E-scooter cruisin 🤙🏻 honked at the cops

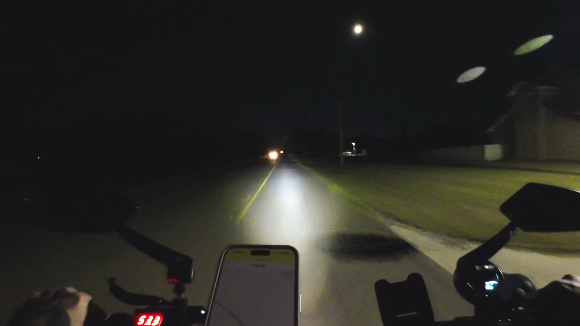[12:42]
Y'all can tell from previous nights that I added a new headlight. I can definitely see better. It has actually widened up my field of view with the light.
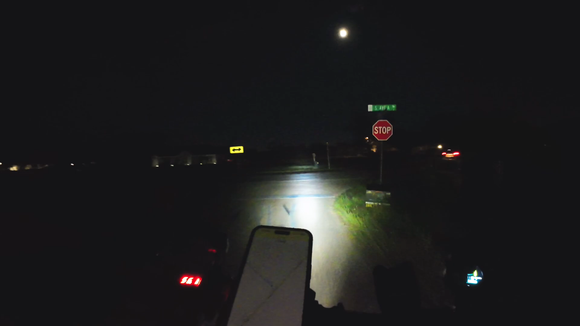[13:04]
Baby, let's go, folks.
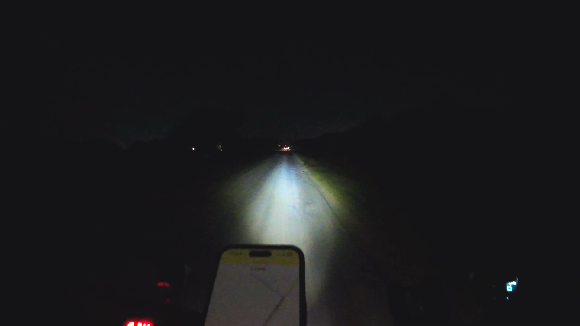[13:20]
Baby, that car in front of me smells like overheating, man. I smell a car that's overheating.
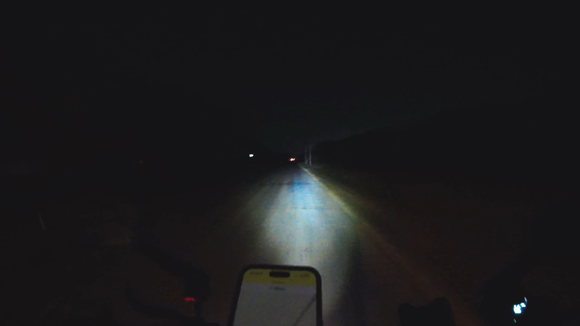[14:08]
I think that is my wife in front of me. I may have catched her. Oh, that looks like a big bump. Don't want to hit that bump. Don't want to hit that bump. I'm kind of starting to like these night cruises if I can only, I want to try to get a better lower light at the bottom, but... I'm sure it looks weird with the way my headlight setup is, with my two at the bottom, down there, and then the one I just put up top.